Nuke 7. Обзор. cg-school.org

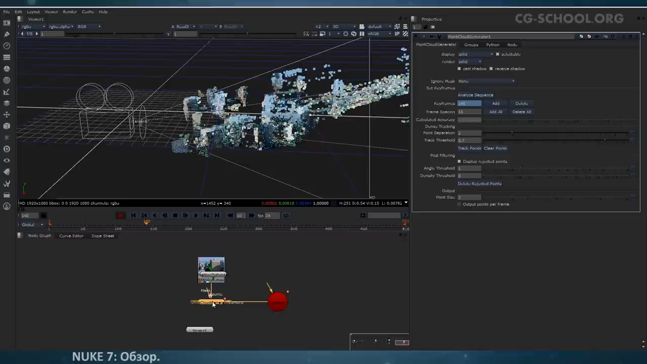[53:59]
но без просчета то есть уже с готовыми пасами но естественно у нас в нашем случае никаких пасов нет у нас видео и
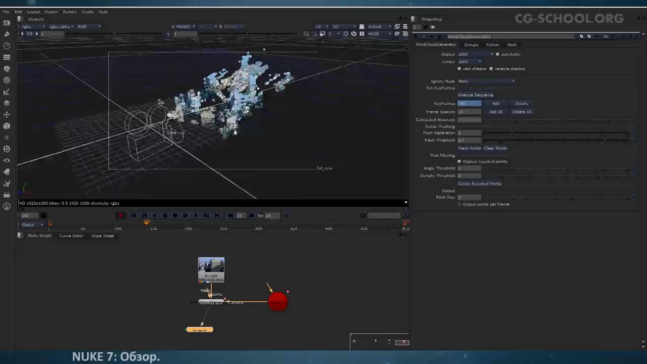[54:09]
не может быть вот и программа на основе анализа видео делает такие вот вещи
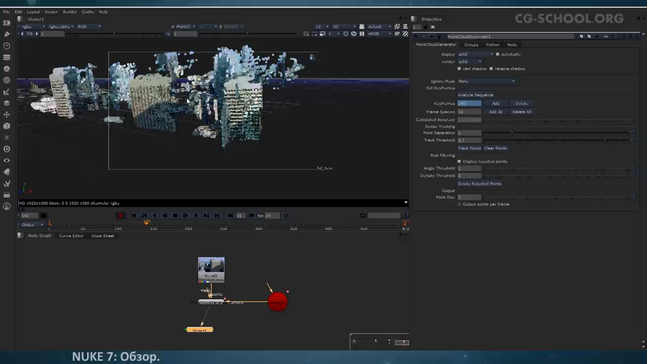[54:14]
что мы можем с этим делать но здесь разнообразные с настройки по плотности по углу здесь мы можем например устанавливать только те точки которые видны в данный момент
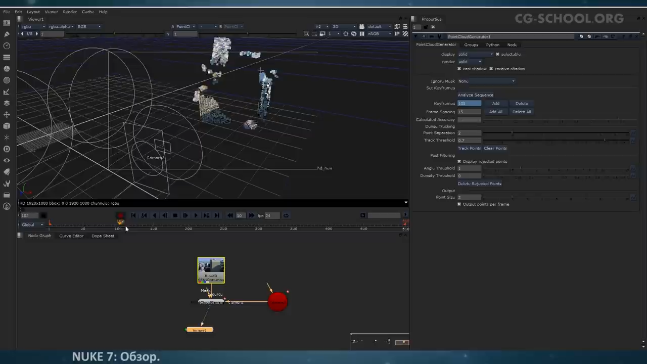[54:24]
или все мы можем создавать целые группы вот например эта стенка переходим в режим выделения точек
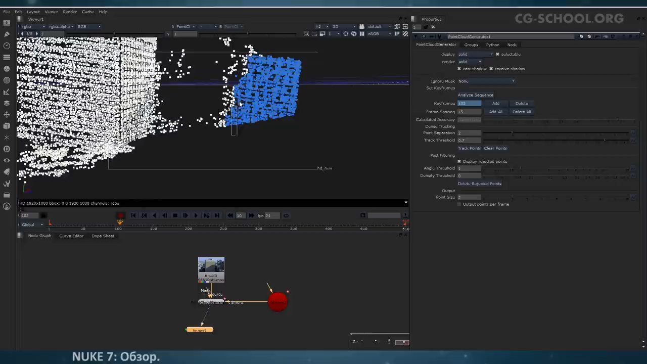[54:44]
и выделяем эту стену при помощи зажатой клавиши shift мы можем выделять добавлять к выделению новые элементы новые точки также есть вкладочка groups не можем создать группу на основе выделенных точек вот эта группа двойной щечок называемый например wall 1 здесь же при создании разнообразных групп допустим выделить эту стену эту стену крышу может быть вот это мы можем либо
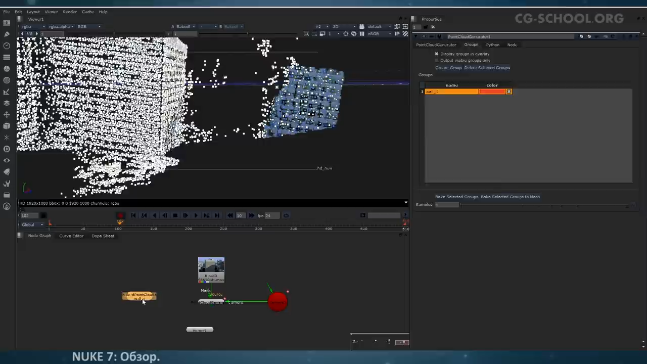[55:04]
изолировать частично вот эти вот точки то есть теперь у нас отдельная нода с набором точек размер которых мы можем здесь также менять
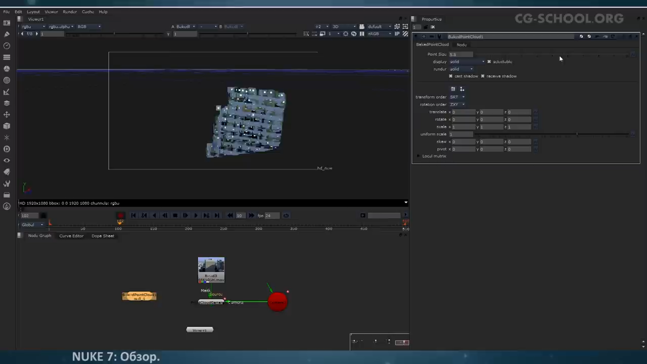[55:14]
вот или же мы можем удалим пока это
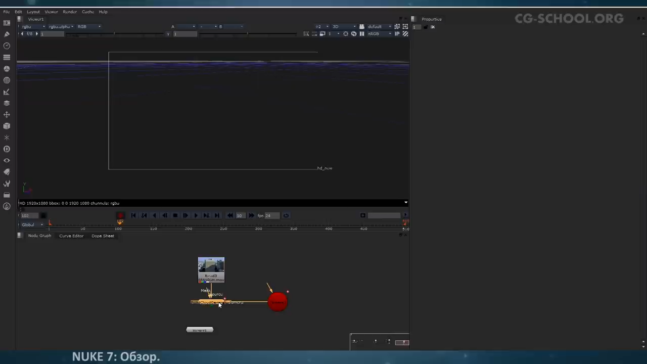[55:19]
что еще более интересно это bake selected group to mesh
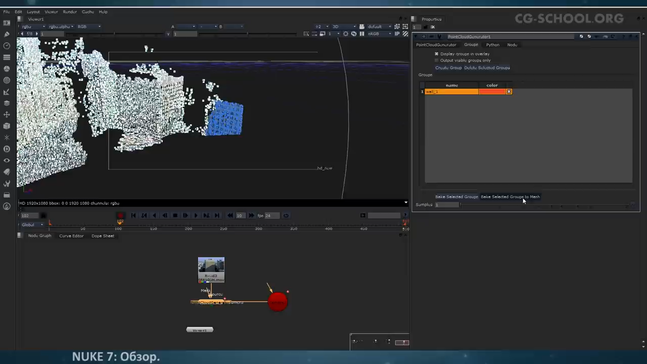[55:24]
то есть создать на основе выделенных точек mesh некий вот он